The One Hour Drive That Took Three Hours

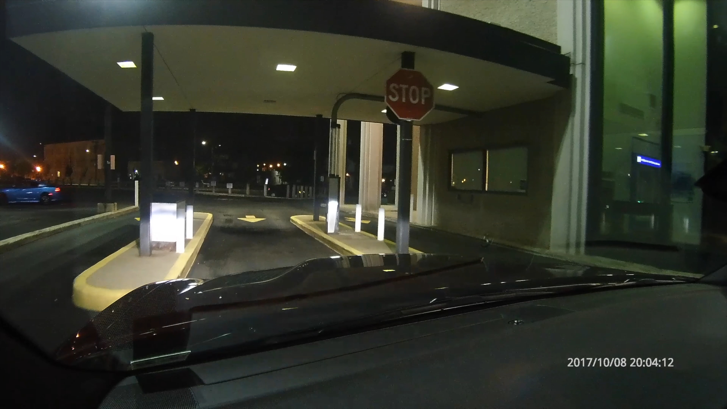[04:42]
Ruben, we just entered through an exit of a bank f***ing drive-thru.